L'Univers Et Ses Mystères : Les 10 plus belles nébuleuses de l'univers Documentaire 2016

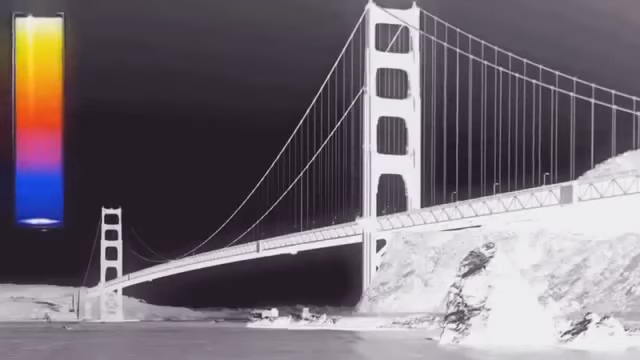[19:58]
Grâce à des appareils sophistiqués, chaque température est détectée comme une couleur infrarouge que nous ne pouvons pas voir.
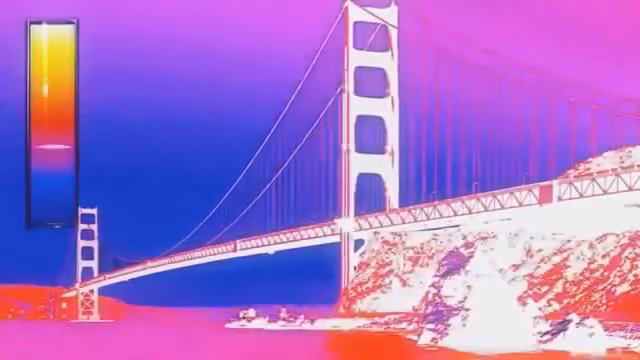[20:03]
Ensuite, tout cela est transposé en couleurs visibles que nous pouvons voir.
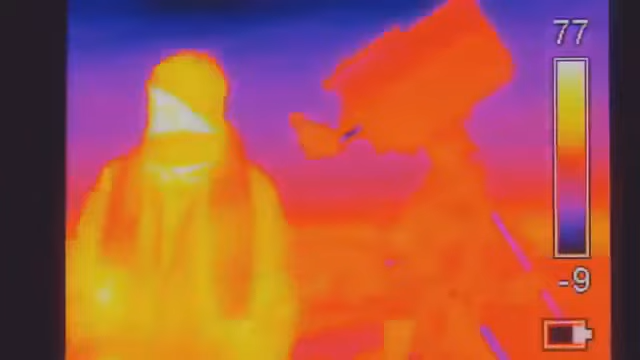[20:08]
C'est de cette manière que les infrarouges peuvent se servir de la chaleur du corps pour nous
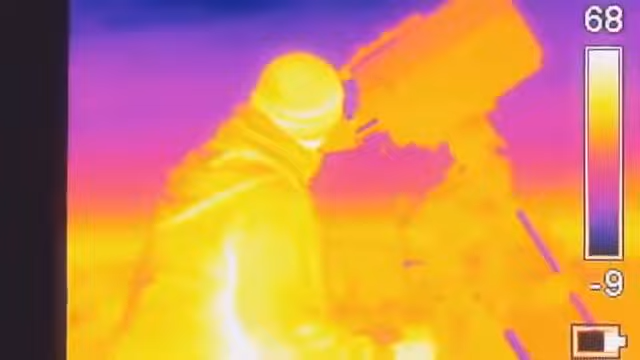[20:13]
montrer des astronomes amateurs qui travaillent dans l'obscurité de la nuit. Autrement, nous devrions allumer une lumière pour les voir.